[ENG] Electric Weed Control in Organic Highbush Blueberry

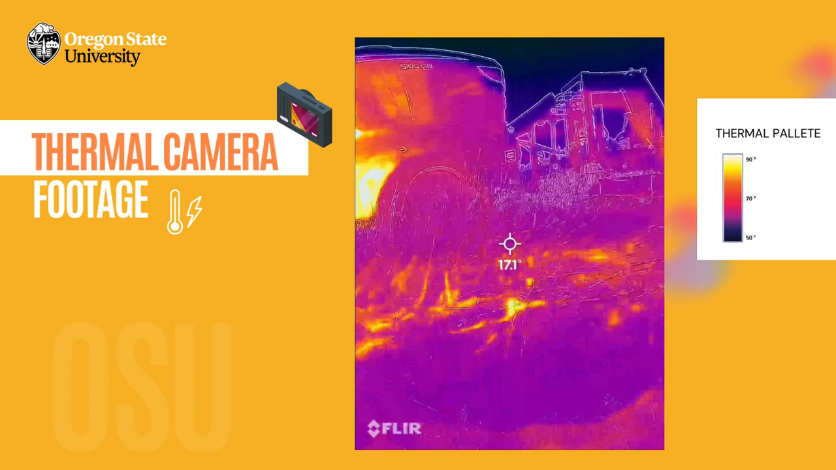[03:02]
Higher heat indicates greater tissue damage and hence greater weed mortality. Our research is promising.